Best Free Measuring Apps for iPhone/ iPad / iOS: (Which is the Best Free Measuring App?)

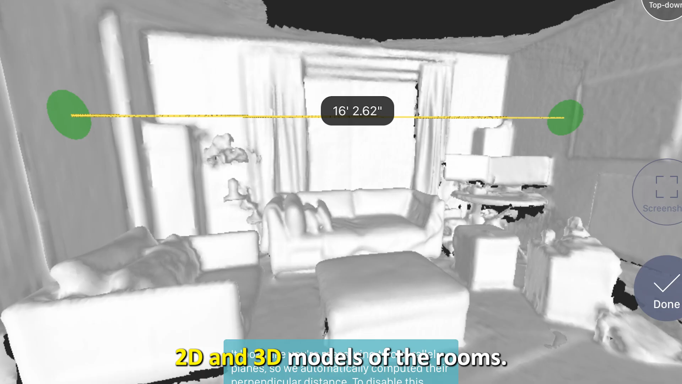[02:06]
What stands out is the ability to create 2D and 3D models of the rooms.